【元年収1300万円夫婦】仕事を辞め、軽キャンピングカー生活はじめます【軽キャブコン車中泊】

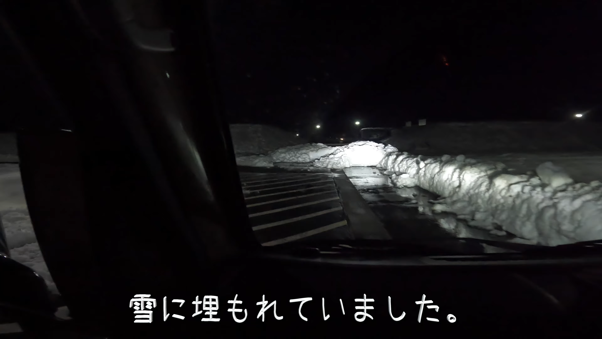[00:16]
車の跡があるわ、タイヤ。行ったじゃん。でも、出られへんや。出た側の所が届いている。何?何?何?